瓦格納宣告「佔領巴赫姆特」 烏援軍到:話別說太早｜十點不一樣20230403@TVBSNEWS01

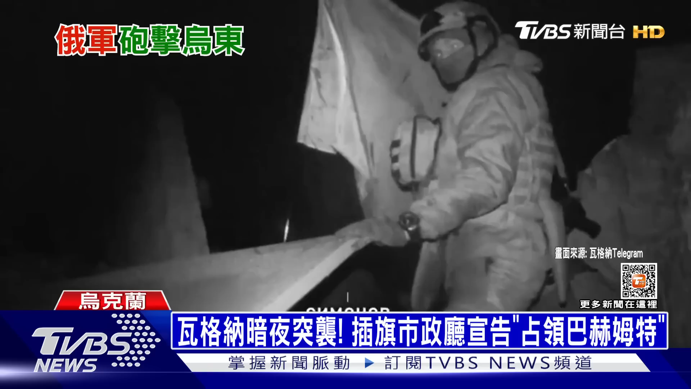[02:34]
深夜里，瓦格纳佣兵团攻入了市中心，在巴赫姆特的市政厅废墟插上了俄罗斯国旗。头目普格里金亲自宣告，法理上占领巴赫姆特。
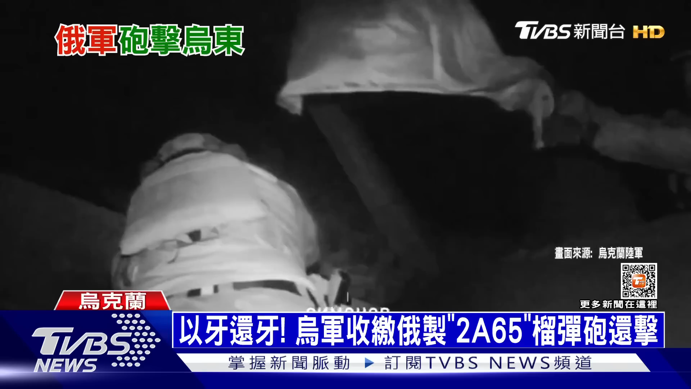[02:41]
2 апреля 23:00 ровно, знамя ЧВК Вагнер. Это эти парни брали Бахмут.
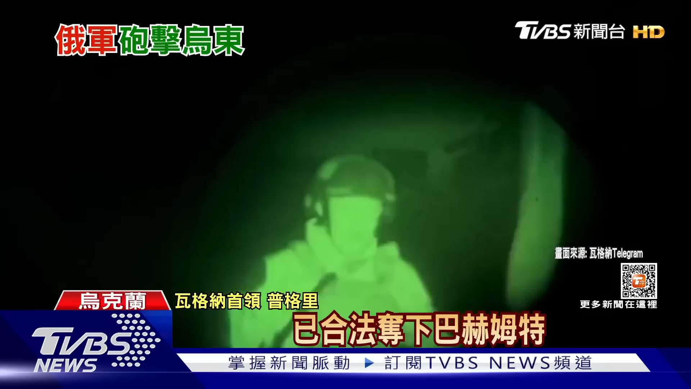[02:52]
Юридически он наш.В западных кварталах остался противник. 经过街景对照，普格里金背后的确实就是市政厅，只是如今只剩下一堆瓦砾。